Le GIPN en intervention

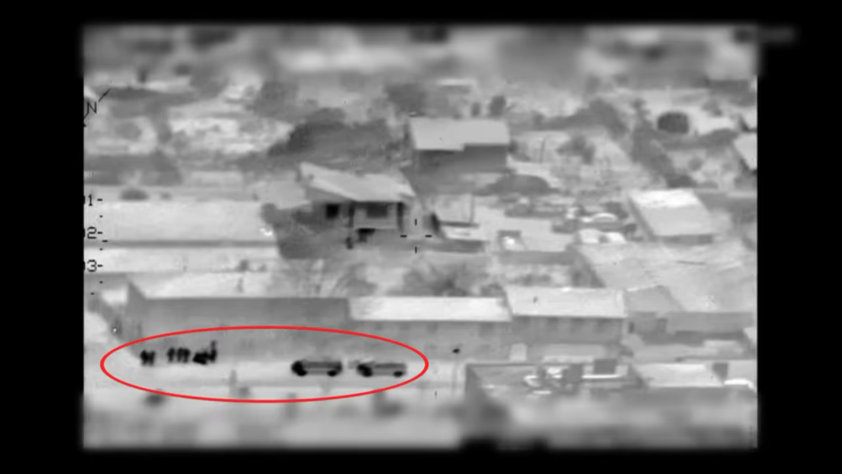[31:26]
A plus de 3 km de distance, dans la nuit noire,
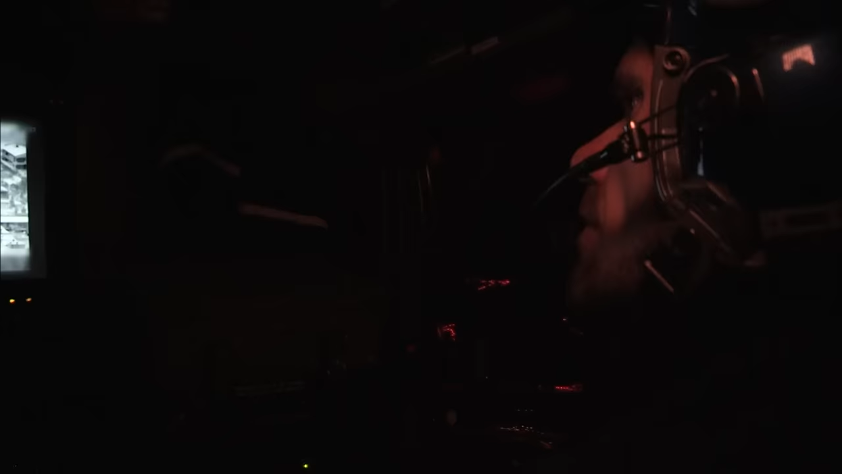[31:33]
l'hélicoptère est en place et sa caméra à vision thermique filme toute la scène.
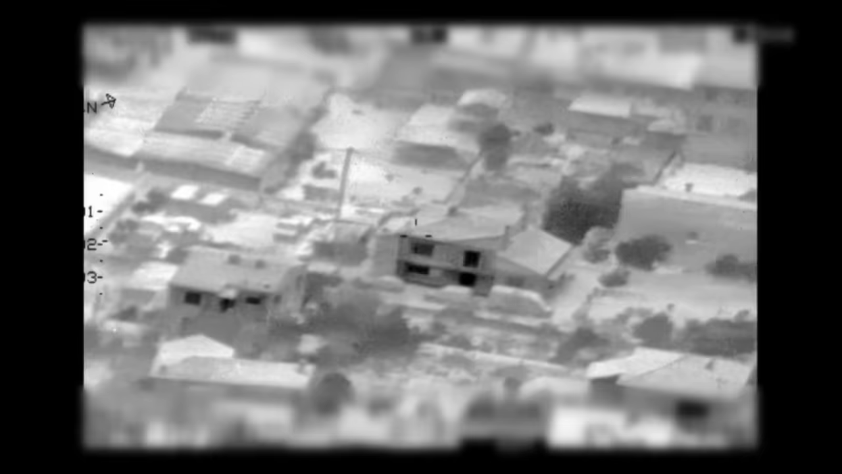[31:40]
Quelques secondes plus tard, il observe du mouvement dans la cour.
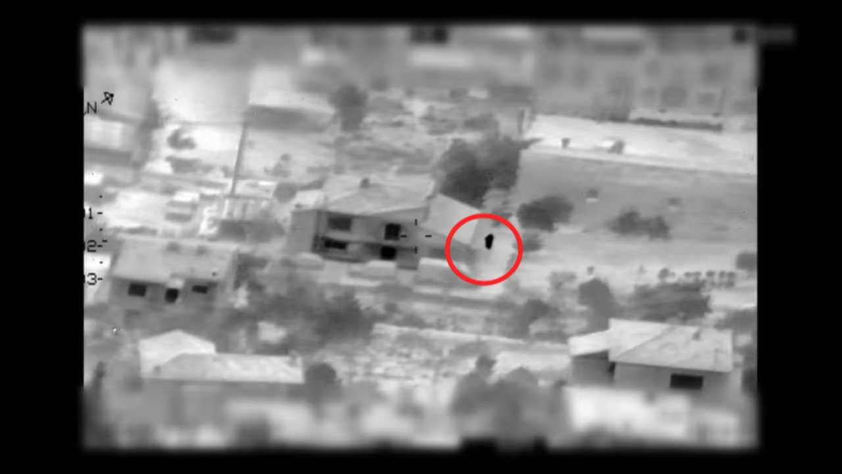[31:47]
On a le cycle de l'hélico, donc on a du monde qui commence à bouger, secteur Villa 1.
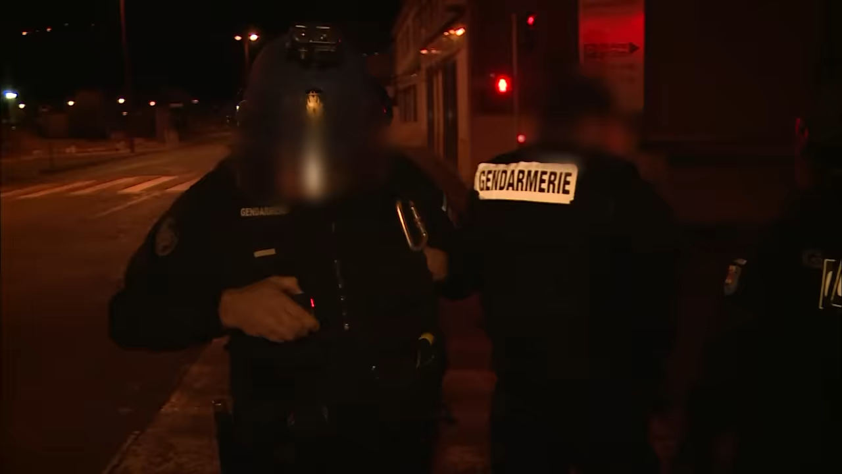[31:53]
C'est reçu, est-ce que vous pouvez m'indiquer ? Si vous le voyez, se diriger au plein est, vers la sortie portail.
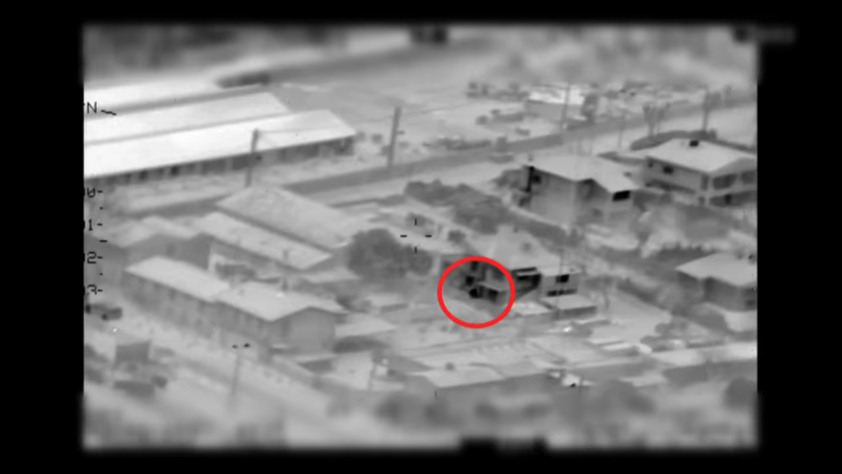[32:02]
On a le cycle de l'hélico, donc toujours, même endroit entre Villa numéro 2 et Villa numéro 1. Un homme vient de sortir de la maison.
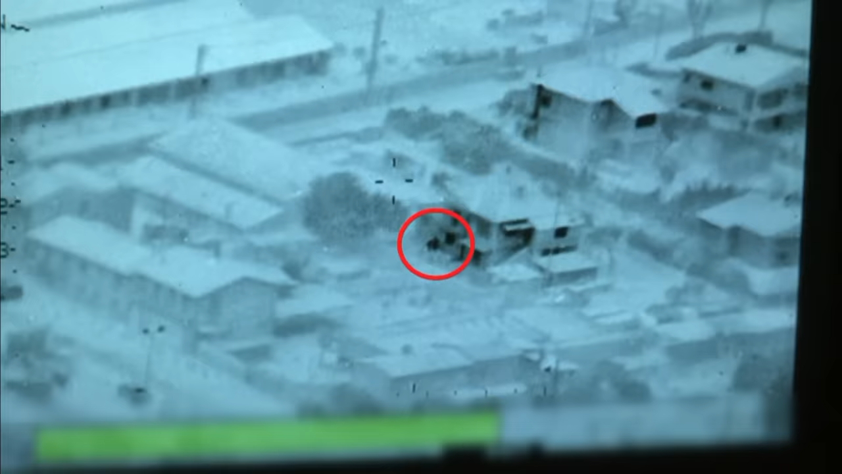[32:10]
C'est reçu, je l'ai vu également. Le chef modifie immédiatement son dispositif.
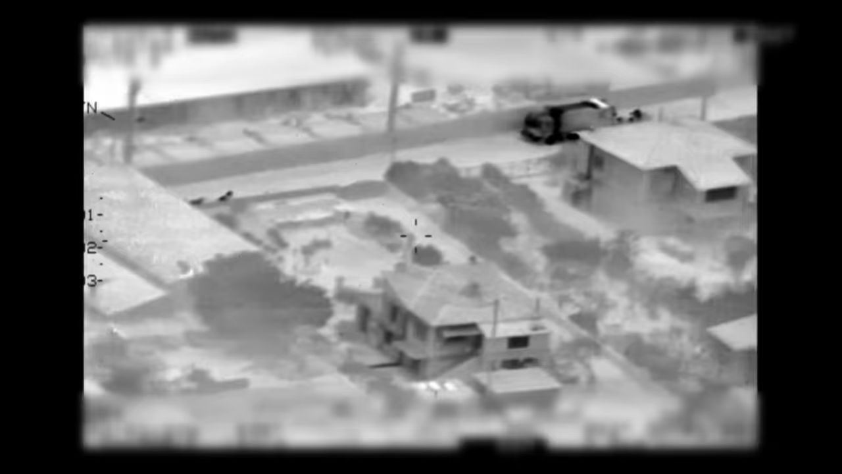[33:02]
Mais un nouveau rebondissement va bousculer leur plan. L'hélicoptère observe encore du mouvement dans la cour. Il y a du monde qui sort, là. Il y a un mec qui sort. Il y a un personnel qui sort.
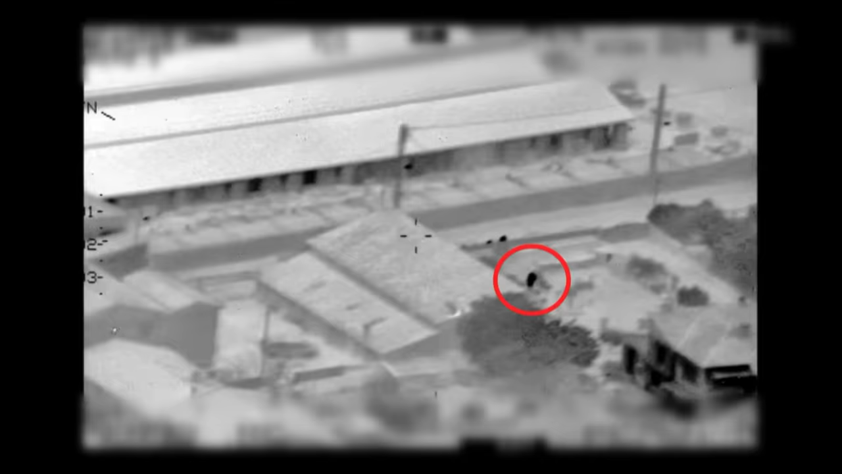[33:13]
Attention, une personne est en train de sortir en rue sur le Psyg. Cet homme, le voici.